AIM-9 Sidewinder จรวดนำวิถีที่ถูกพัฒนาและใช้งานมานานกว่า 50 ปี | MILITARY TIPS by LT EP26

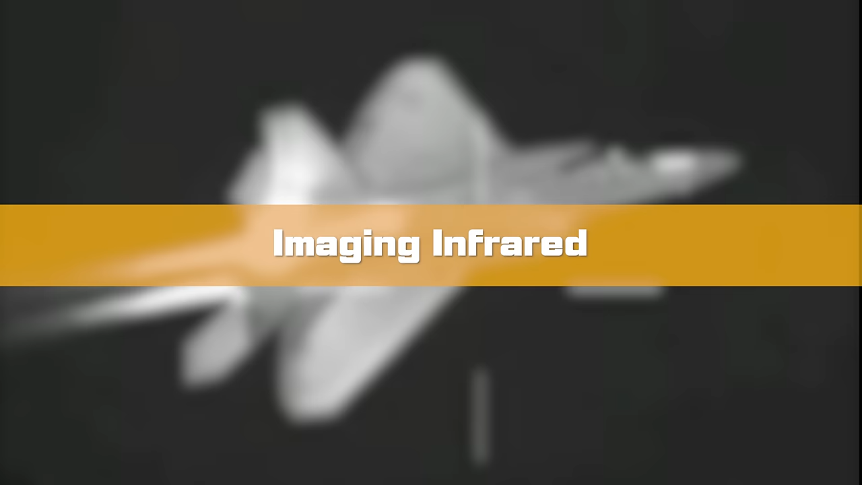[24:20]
เทคโนโลยี Imaging Infraredคือตัวเปลี่ยนผ่านของจรวดนำวิธีด้วยความร้อนที่เคยพัฒนามาโ